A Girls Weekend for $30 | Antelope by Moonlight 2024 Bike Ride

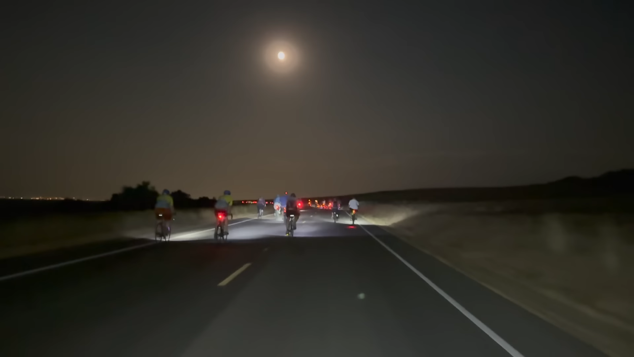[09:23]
This is the first spot it kind of cleared out a little bit. The halfway mark, about 11 miles in, has an awesome aid station with creamies and bathrooms and water and a party. So you can go in. Everyone stopped to eat as many creamies as they could possibly do and then made their way back.